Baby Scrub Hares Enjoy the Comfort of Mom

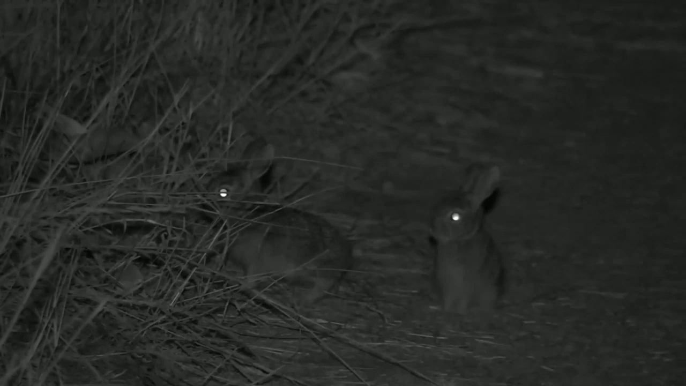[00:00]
Look at this wonderful scene of the scrub hair. So we've got mum and two babies that are fighting over some of mum's milk there, all the way here in Ajuma Private Game Reserve in the Sabi Sands.
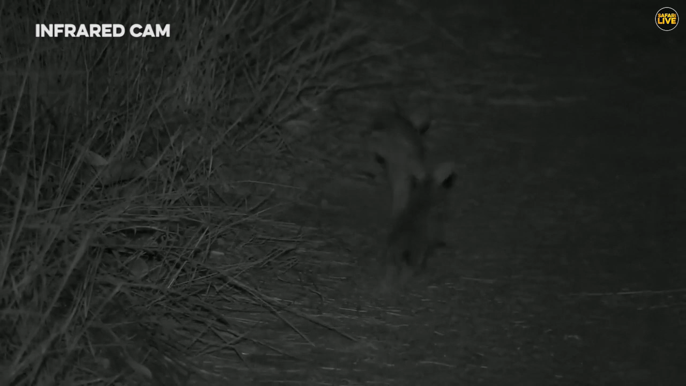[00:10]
Now this is epic. If this is not adorable I don't know what is. Seeing the affection of mum all over these adorable tiny scrub hairs. Now by far these are the smallest ones I have ever managed to see out here and I've had my fair share of little scrub hairs. Oh look at mum, tuck them all in, keep them nice and warm. It is the winter here so it's dry and cool.